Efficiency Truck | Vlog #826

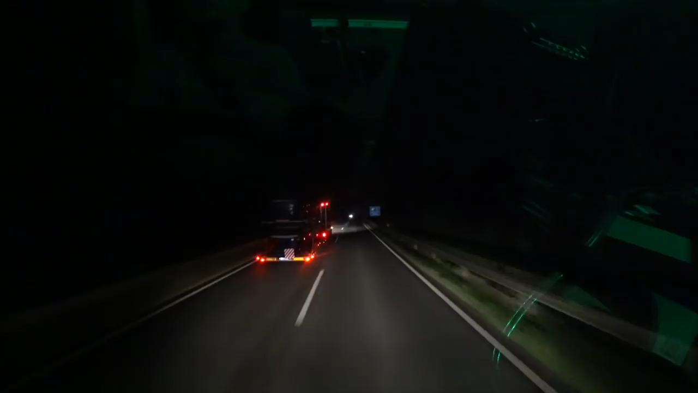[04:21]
Seht ihr den hellen Streif am Horizont? Es wird Tag.